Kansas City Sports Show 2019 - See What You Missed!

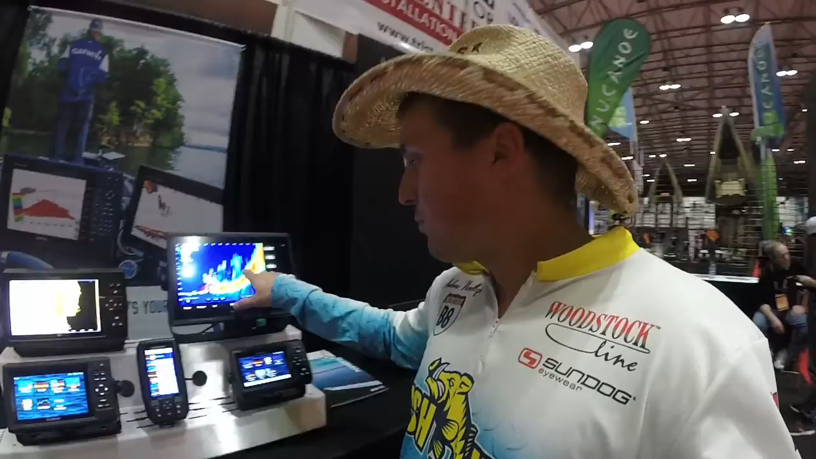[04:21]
pen optics there that's what I run on my boat and then they got the new live scope forward
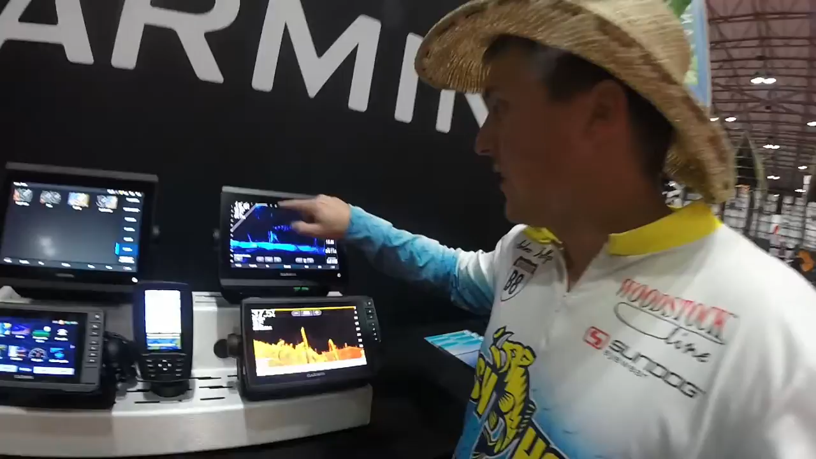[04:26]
it goes under your boat if this is your transducer right here you can see everything in real time
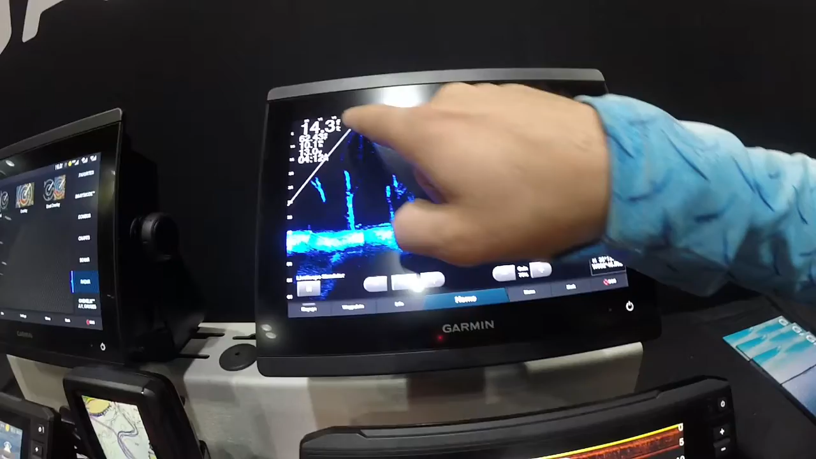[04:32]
this is where your trolling motors at under your boat and then out they got it set at 70
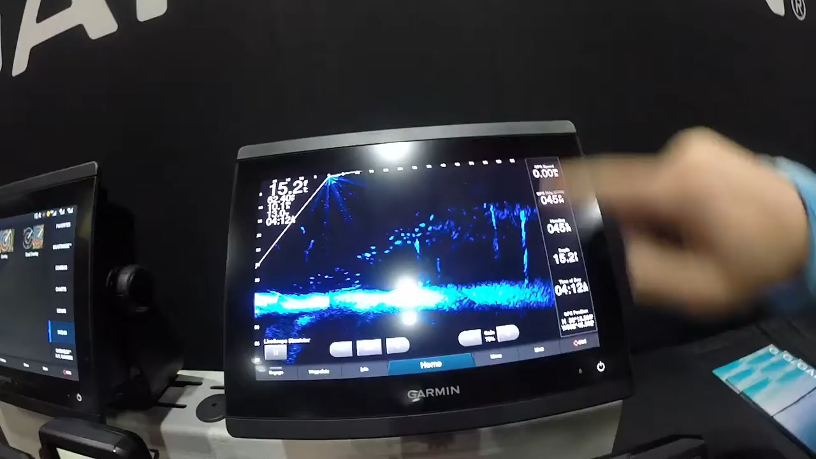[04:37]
feet right now you see some trees with some crappie sitting around it pretty awesome new products by